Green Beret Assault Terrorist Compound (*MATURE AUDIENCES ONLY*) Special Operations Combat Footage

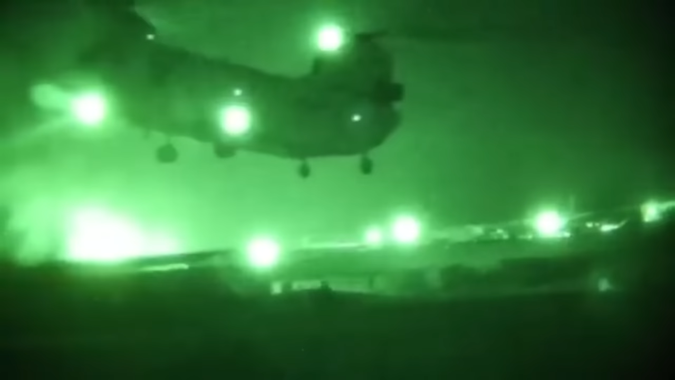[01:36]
On night raids like this, the Green Berets would typically sneak into the village and find the majority of the enemy insurgents sleeping in their beds,
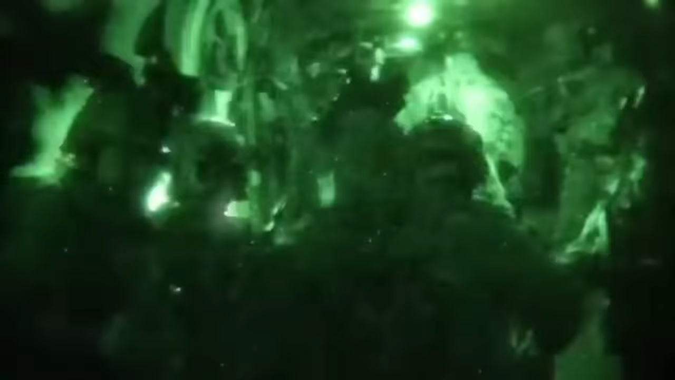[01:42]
making their mission much simpler.
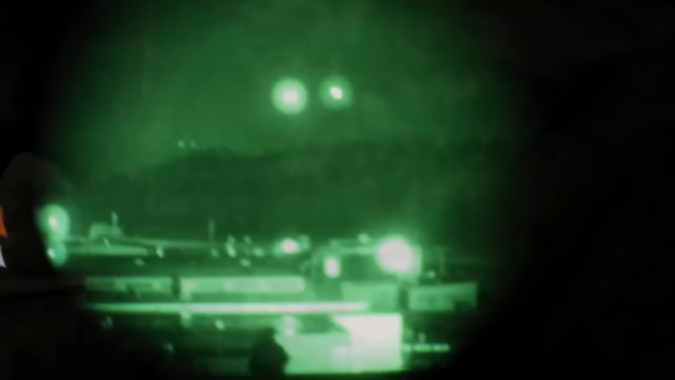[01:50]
they woke up all two dozen plus enemy insurgents.
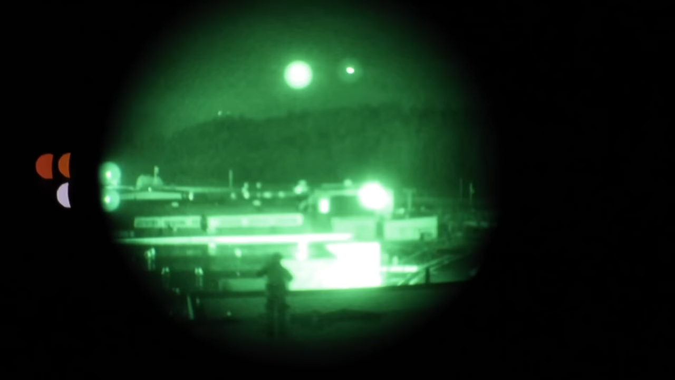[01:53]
The Green Berets were on the first helicopter to touch the ground.
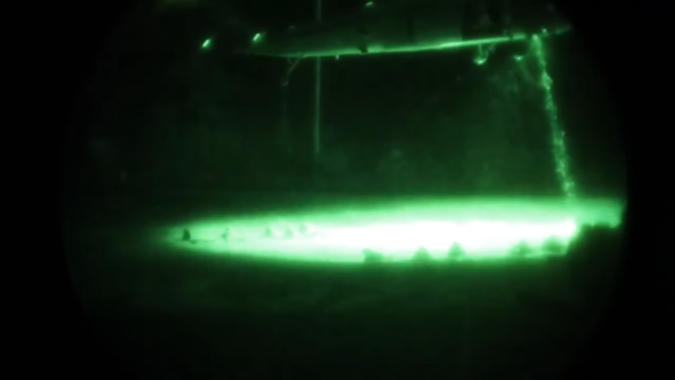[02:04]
And to make matters even worse,
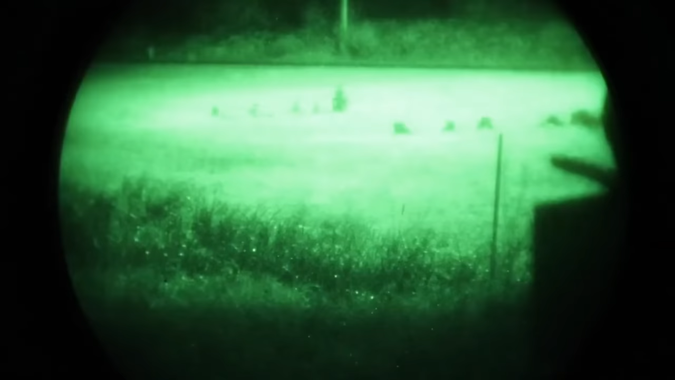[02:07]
the arrival of the second helicopter created a blinding cloud of dust so thick that the team became overwhelmingly disoriented,
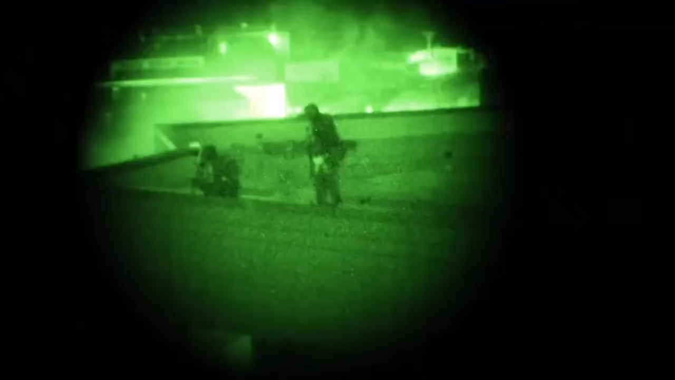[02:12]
making it difficult to even find the building they were receiving so much fire from. The brownout was so intense that the Iraqis got lost in it, leaving the Green Berets no choice but to assault the target building on their own.
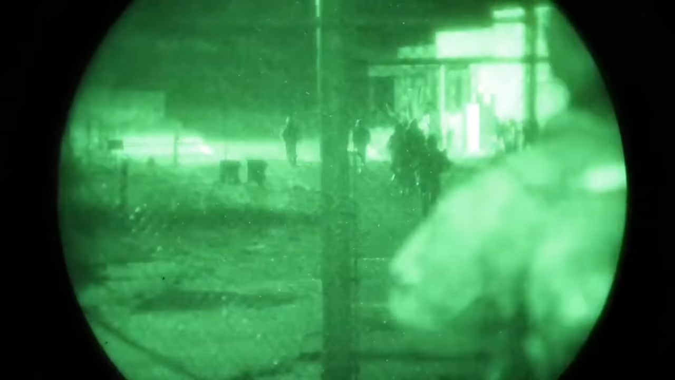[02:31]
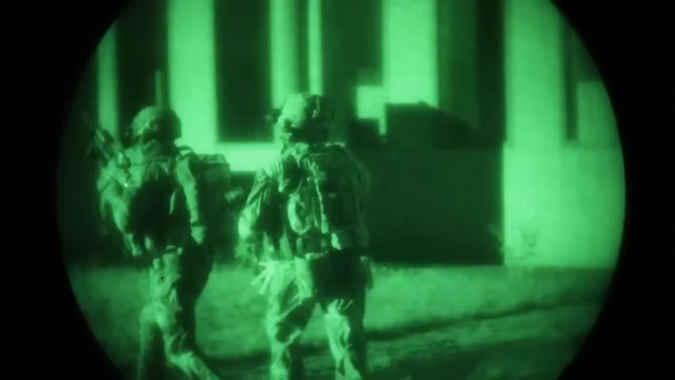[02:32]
After stacking up on the door, Jarian tossed a grenade inside, killing multiple enemy fighters before rushing in to begin clearing the building. As they entered the doorway, they could see faceless shape scurrying around the room in the dark, grabbing their weapons as quickly as they could.
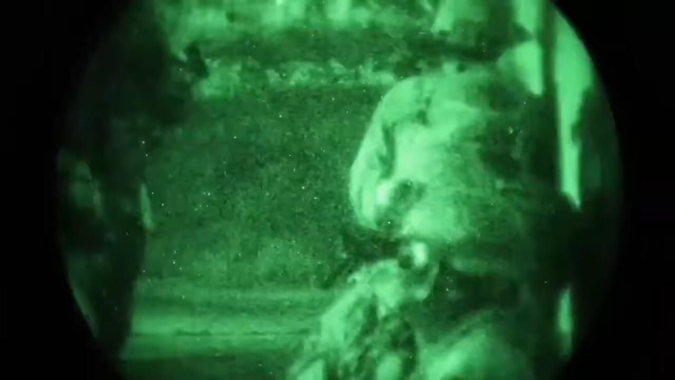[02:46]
And within seconds of entering the room, the Green Berets started receiving AK-47 fire.
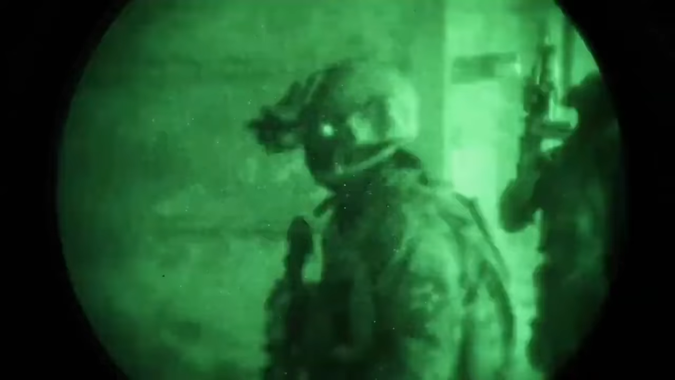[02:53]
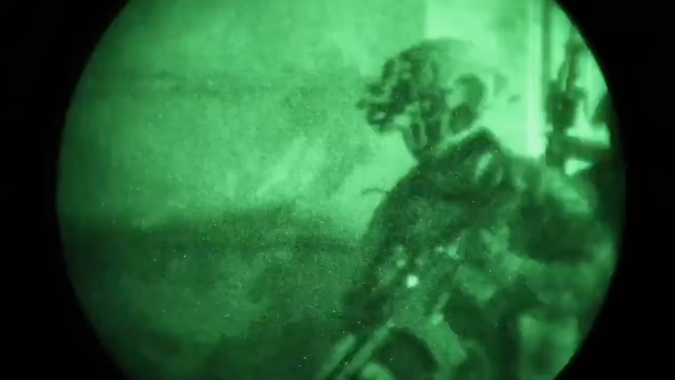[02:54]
Chaney was shot by a round that went straight through his pelvis and his hip, and Lindsay was immediately shot in the throat.
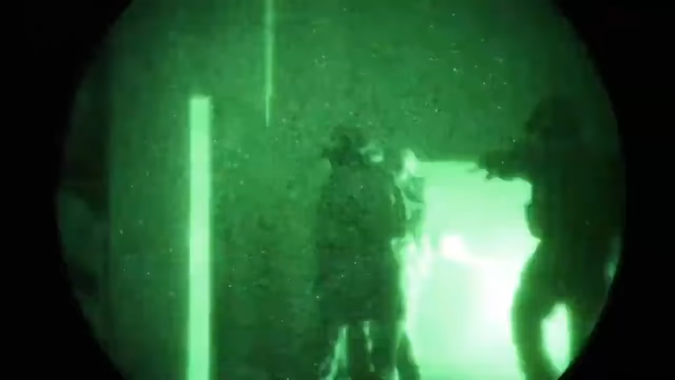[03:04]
And immediately after that, a grenade that one of the insurgents had thrown near the assaulting soldiers exploded.